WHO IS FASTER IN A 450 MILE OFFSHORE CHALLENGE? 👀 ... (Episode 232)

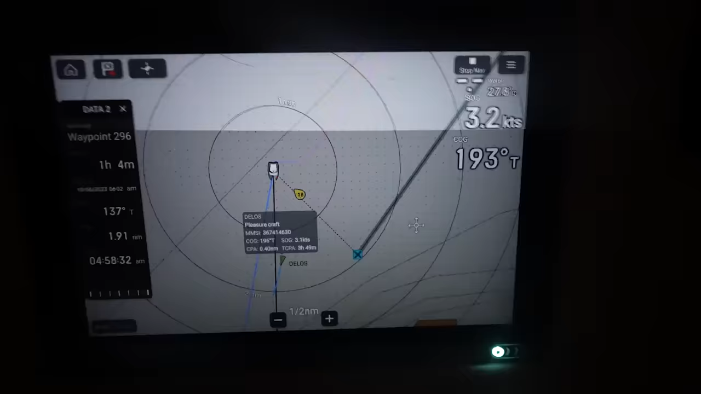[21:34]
But we've crossed the finish line exactly one mile behind Delos, which at the time I thought was a solid win for them, having assumed that they had not motored at all.